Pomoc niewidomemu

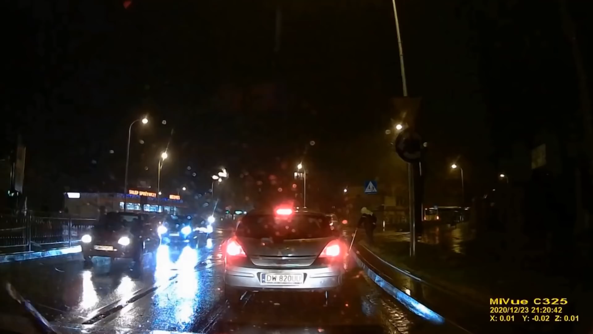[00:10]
Może pójdę go przeprowadzę, co? Nie widzę, że on idzie teraz. On idzie w nasze strony. Wyszłeś do niego?
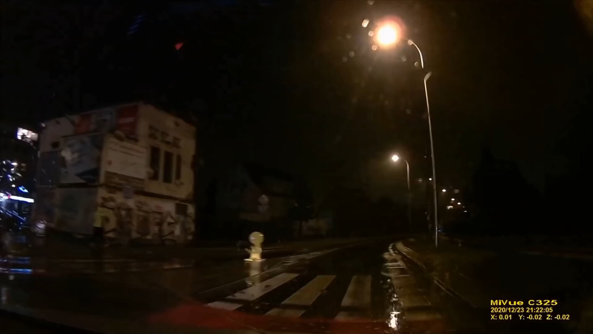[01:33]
No to może go podwieźć tam. Nie wiem. Mógłby tam wrócić, no. No przecież to... Jak on się tam dostanie teraz? A co on tu robi w ogóle? Nie wiem, wyglądał jakby był troszkę taki... Jaki? Znaczy nie dziabnięty, ale dziewczyna mówi, że na chodnik, a on tak w ogóle nie skwinił.
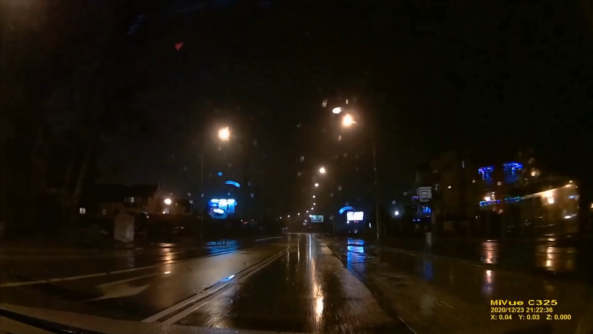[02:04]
No to co mam robić? Mam wrócić po niego czy jak? Nie wiem, jak uważasz? Kurde, już teraz sam nie wiem. Dlaczego tak czynili? Chodzi sam.
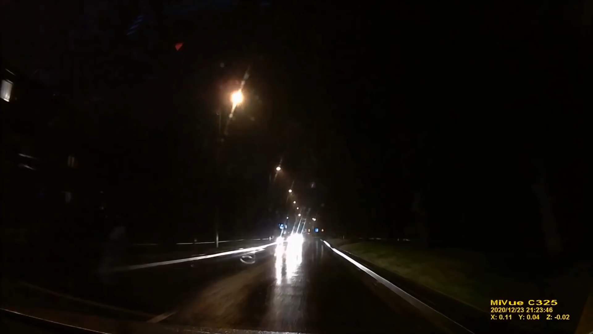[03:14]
Zobaczymy, co teraz będzie robił. W ogóle jak on tu dotarł? No wiesz, może jechał autobusem. Znowu przed nas na ujezdnię.